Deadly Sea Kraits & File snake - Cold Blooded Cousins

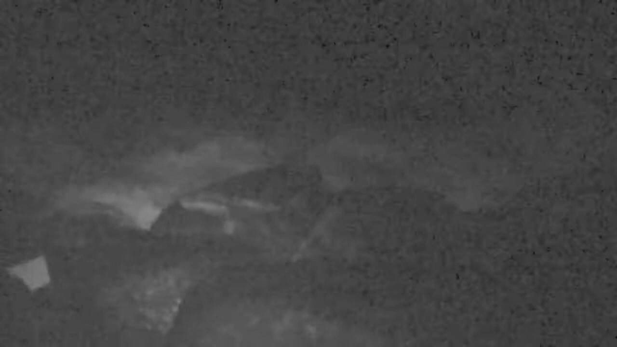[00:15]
We go hunting for a highly venomous creature that I've always wanted to see.
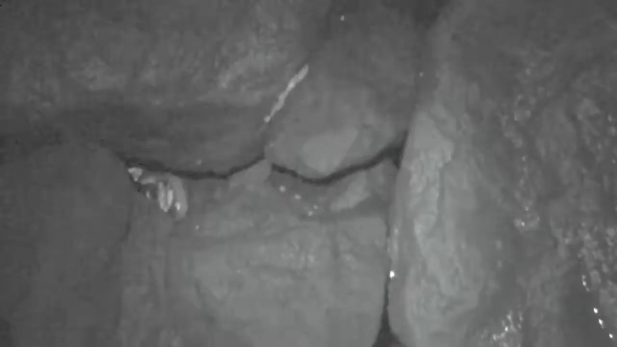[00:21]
When it's not in the ocean, it makes its home in these rocks.